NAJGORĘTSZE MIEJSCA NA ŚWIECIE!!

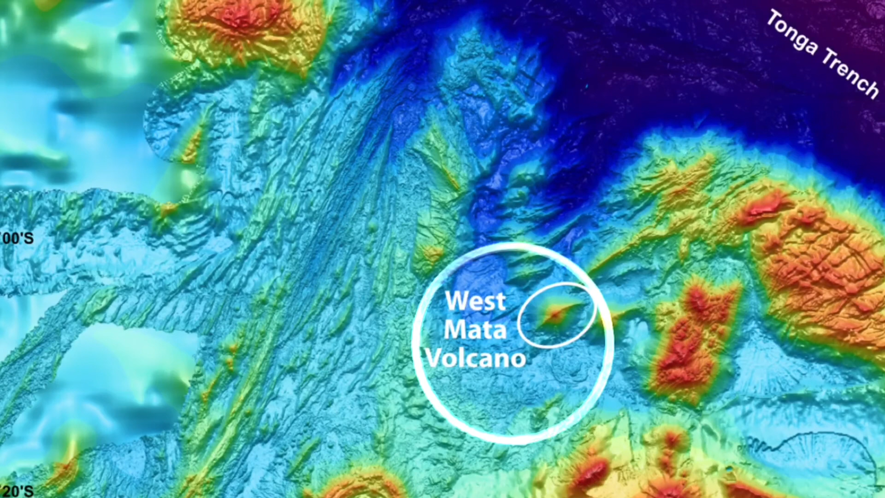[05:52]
Najwyższą temperaturę lawy zmierzono w pobliżu wulkanu podwodnego West Mata na Oceanie Spokojnym.